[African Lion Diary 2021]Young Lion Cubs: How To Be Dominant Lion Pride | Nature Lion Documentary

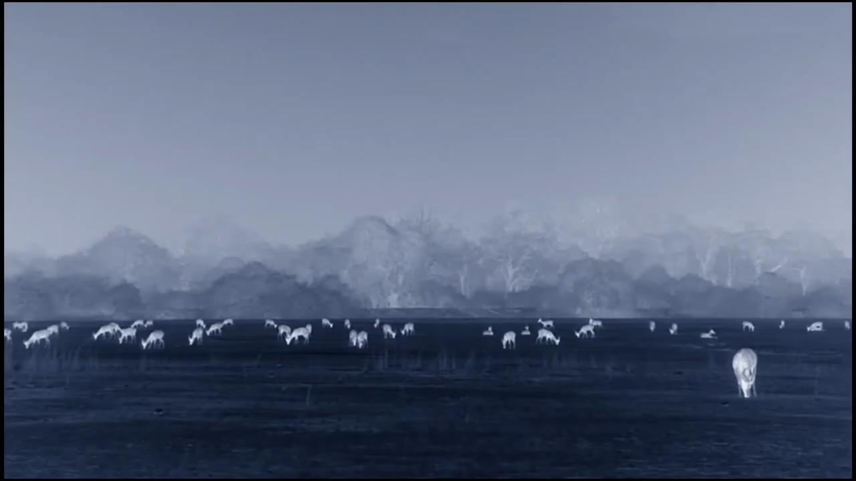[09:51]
The lion's prey is laid out like a giant buffet.